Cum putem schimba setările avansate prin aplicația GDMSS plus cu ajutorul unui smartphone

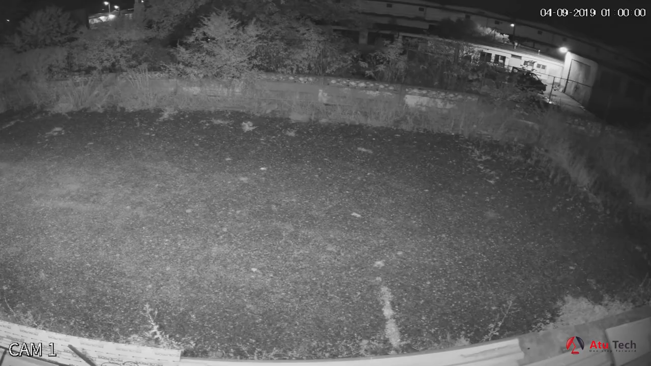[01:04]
Pentru restul timpului, când nu există lumina ambientală, camera poate să folosească modul infraroșu pentru a surprinde imagini, chiar și în bezne completă, până la 30 de metri în condiții optime.